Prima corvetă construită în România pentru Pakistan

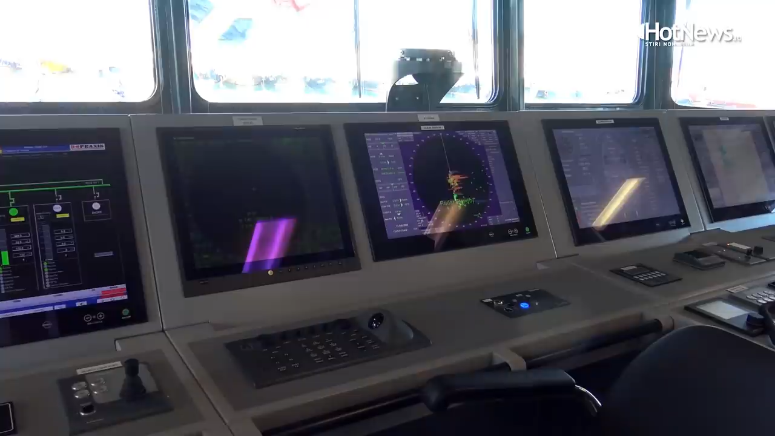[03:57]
that helps the officer of the watch who is there on duty with charge of the ship to steer safely and to conduct the safe navigation of the ship.